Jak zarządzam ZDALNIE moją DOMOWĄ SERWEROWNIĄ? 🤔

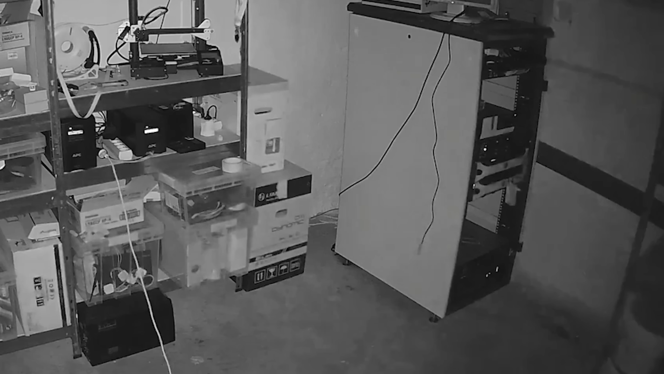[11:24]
To jest ogólnie, mam jedną kamerę rzuconą u mnie w samej serwerowni na samą szafę i na drukarkę 3D. Tak wiecie, w razie czego, abym wiedział, że jest wszystko ok.